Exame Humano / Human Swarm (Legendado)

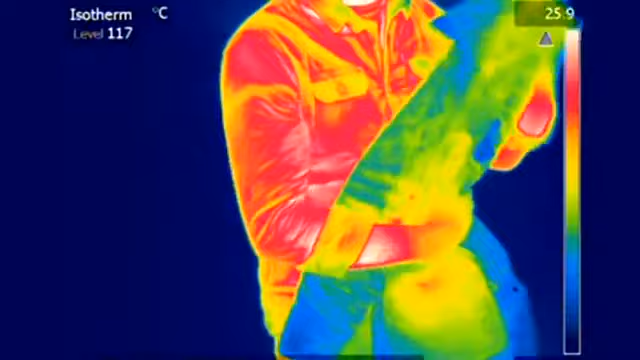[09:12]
So, quite quickly, you should see the heat dissipate from my body.
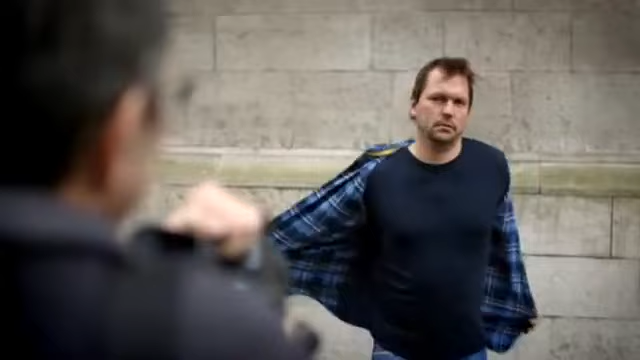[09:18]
Yeah, you should see your skin temperature start to fall. Whoa! So, what can you see getting cold first?
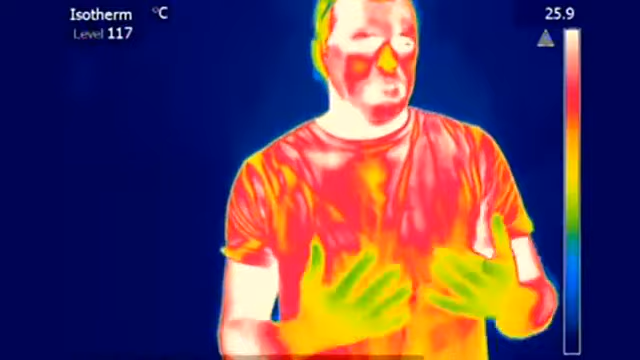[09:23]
What's the first thing you can pick up on the camera?
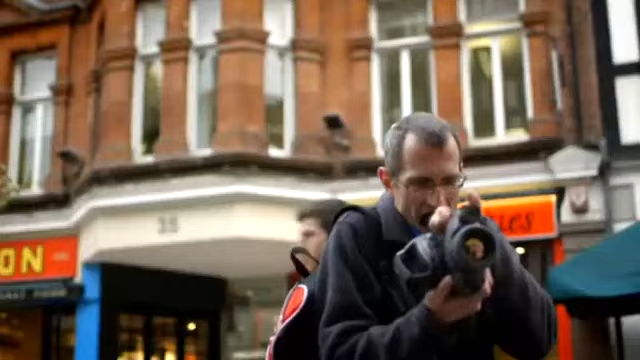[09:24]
Your fingers are starting to look blue on the thermal image. So, when they're nice and warm, what colour are they? White, red, orange is warm, and then we drop down through green and blue and eventually to black.
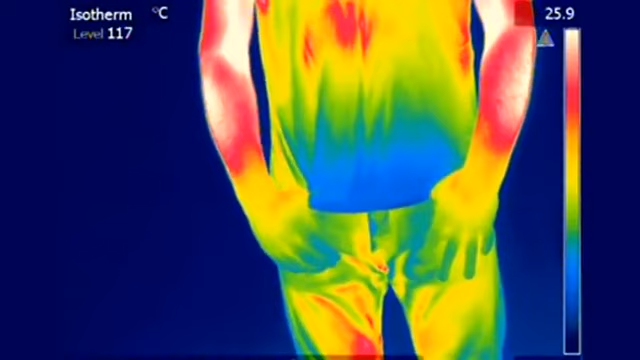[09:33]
Black's generally not good. Not good, but my fingers are blue at the moment, are they?
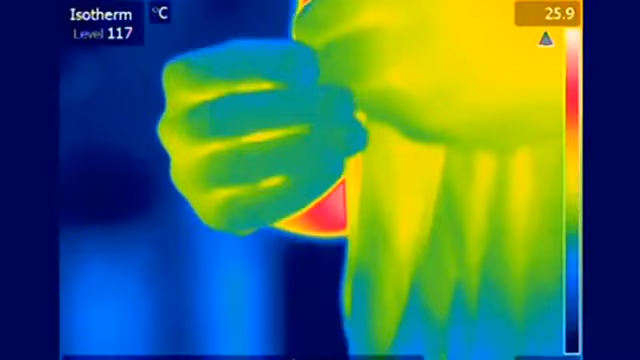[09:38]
They're a greeny-blue colour. See, I feel already... I can feel the cold air going round my fingers, so I can feel these getting cold.
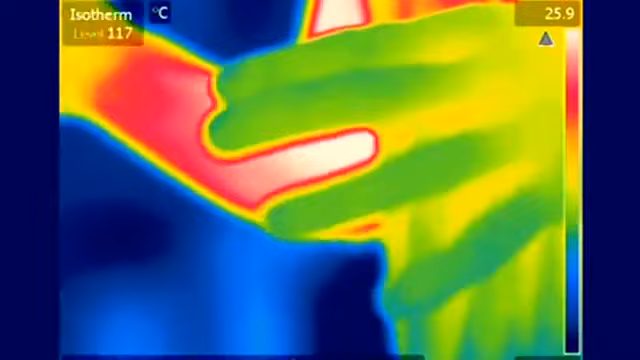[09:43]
On screen: scale top 25.9°C
I can feel it round my arms.
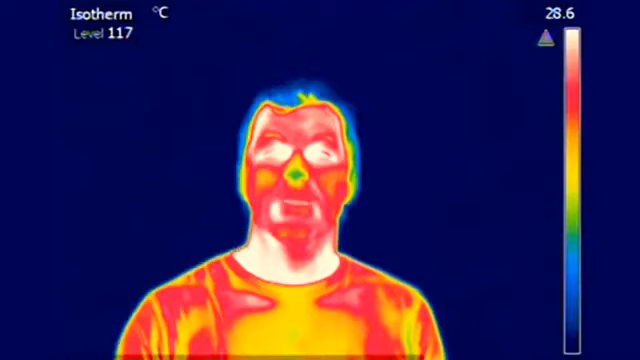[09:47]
On screen: scale top 28.6°C
But I must say, my nose is getting cold as well.
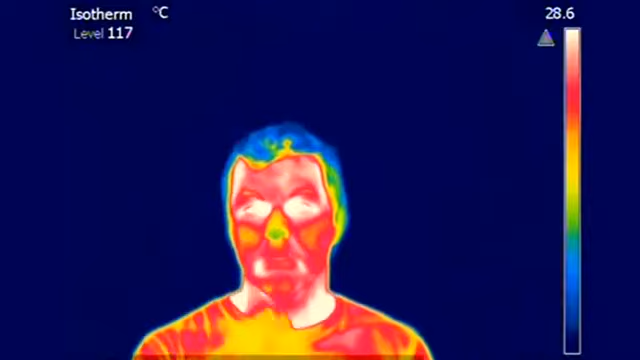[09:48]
Yeah. Nerves will take the information from your skin to an area of the brain called the hypothalamus.